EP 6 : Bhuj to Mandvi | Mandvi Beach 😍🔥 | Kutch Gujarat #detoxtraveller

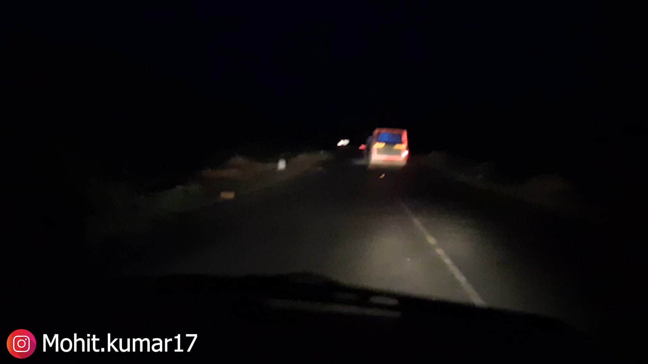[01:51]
अब रोड़ अच्छी हो गई है सिटी के अंदर तो लॉर्मन रोड़ ती और बहुत सारे स्पीड ब्रेकर थे अब आराम से हाइवे यह भुच मांडवी हाइवे